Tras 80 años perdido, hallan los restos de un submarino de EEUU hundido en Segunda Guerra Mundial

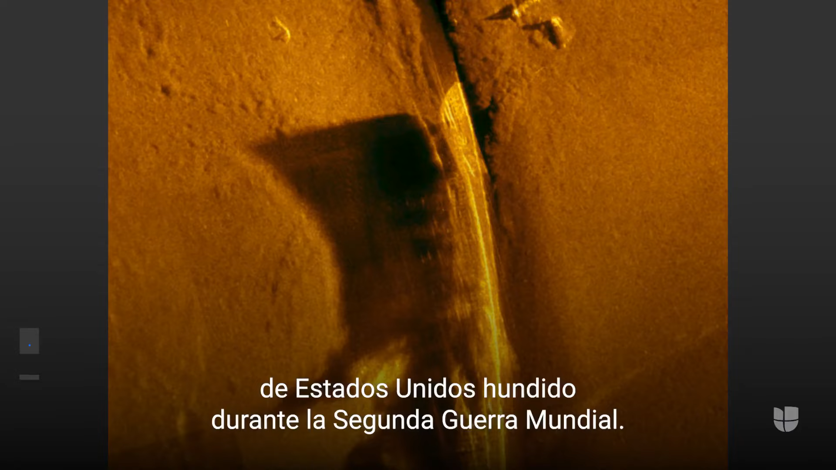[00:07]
Estos son los restos de un submarino de la Marina de Estados Unidos, hundido durante la Segunda Guerra Mundial.